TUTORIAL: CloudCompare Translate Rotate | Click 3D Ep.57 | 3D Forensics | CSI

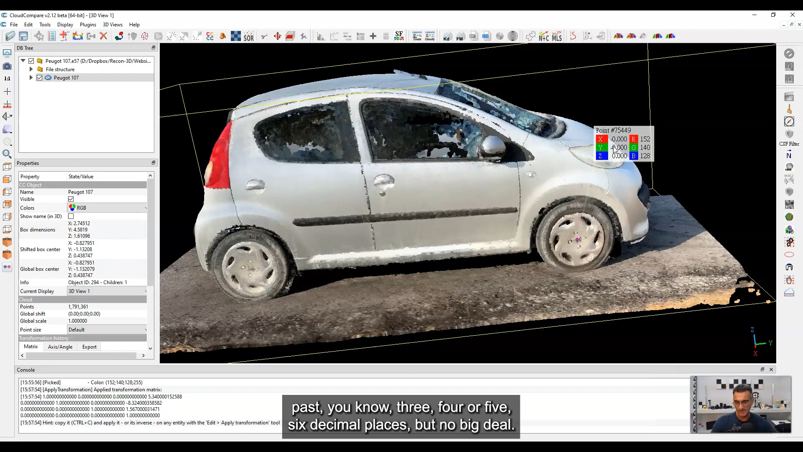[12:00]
But no big deal. I think this is good enough for the moment.
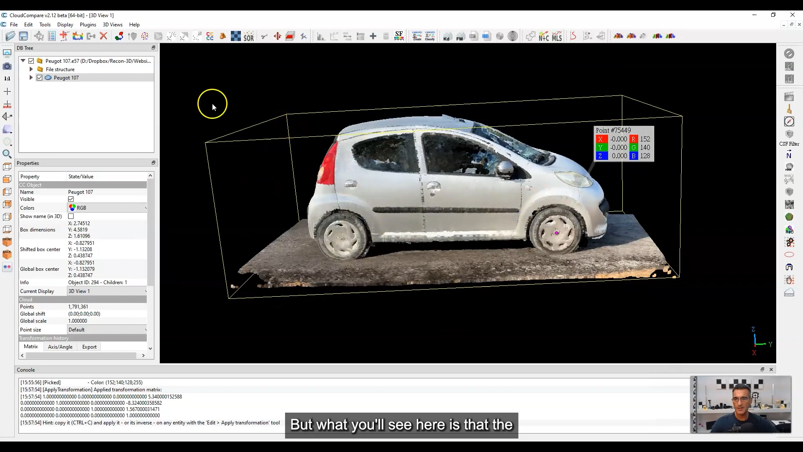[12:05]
But what you'll see here is that the object right now is centered to 000.
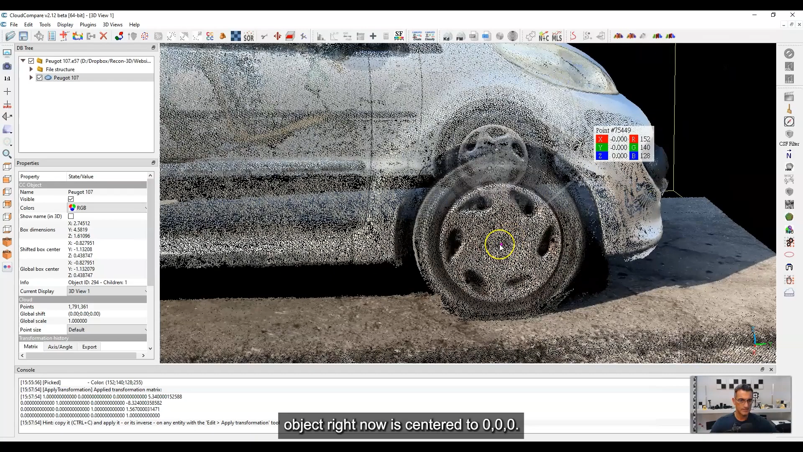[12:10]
So if I take a measurement, so for example, at the very bottom here, or let's say, for example, I just pick a point at the bottom, I can see that it's pretty much at the x0, y0.
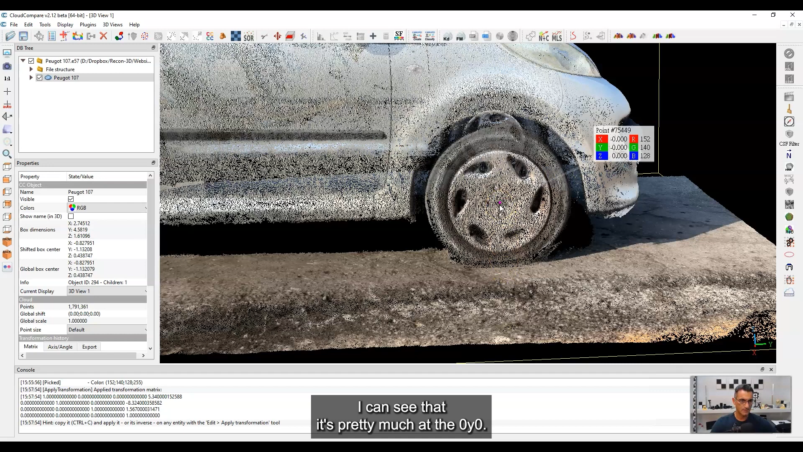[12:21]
And if I go straight down, I should be relatively close. I'll have like a negative, oh, I don't know, what is that? That might be like 20 centimeters or something like that. So let me pick a point, and let me pick a point just at the base of the tire.
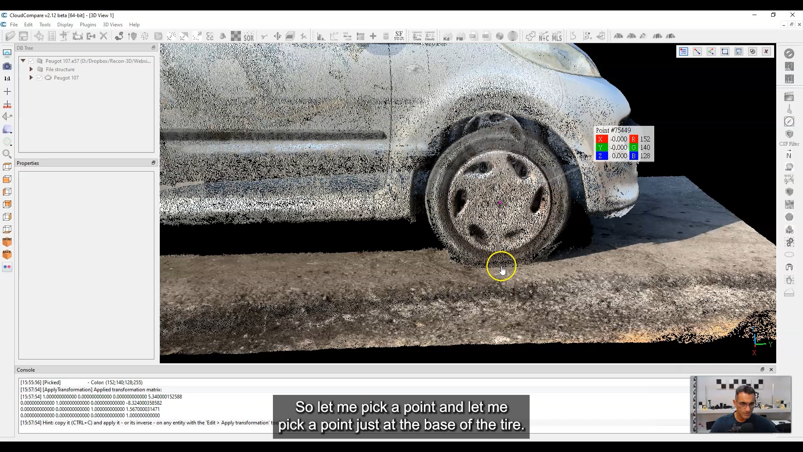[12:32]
Okay. And you'll see that I've got like 00 and about 25 centimeters.
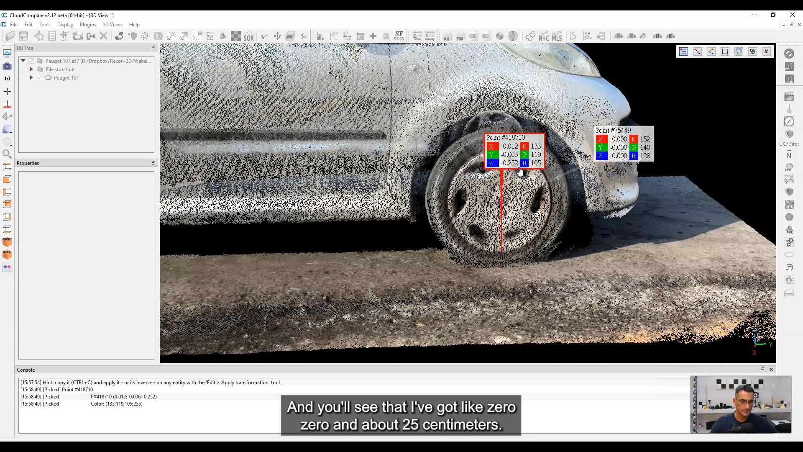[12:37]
Okay. Negative 2.252 meters. So that looks like it's correct.
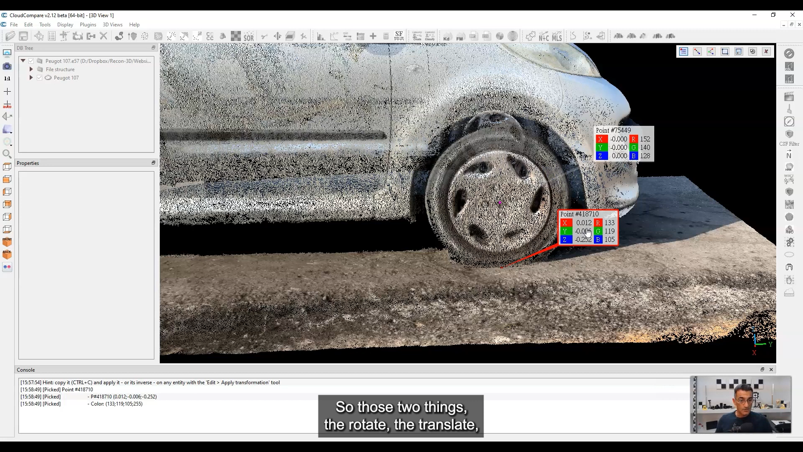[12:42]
So those two things, the rotate, the translate,
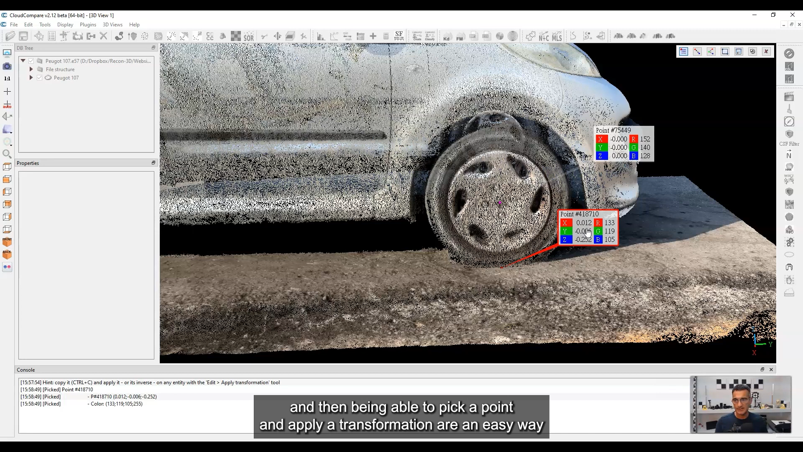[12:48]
and then being able to pick a point and apply a transformation are an easy way that you can move your model around and set it to a specific coordinate.